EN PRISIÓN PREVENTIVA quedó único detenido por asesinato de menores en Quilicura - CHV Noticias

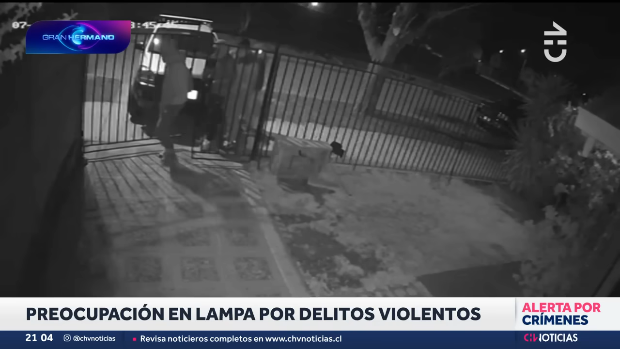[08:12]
De esta forma, ingresar las viviendas a robarles resulta mucho más fácil, sobre todo durante las noches, como lo evidencian los registros de cámaras de seguridad.